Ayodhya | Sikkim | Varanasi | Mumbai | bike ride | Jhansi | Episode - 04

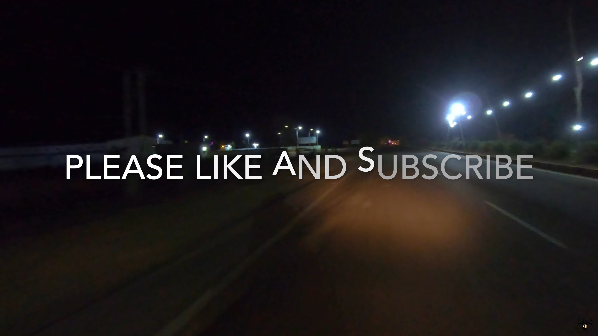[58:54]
काय झालं? रस्ते खराब आहेत का मध्ये मध्ये?
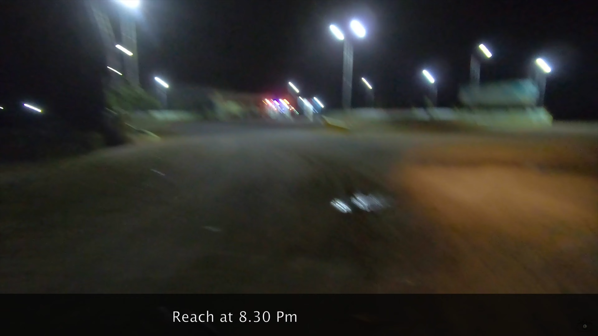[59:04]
हो अगं काय रात्रीचे दिसत नाहीत. काय काय स्मूथ आहेत.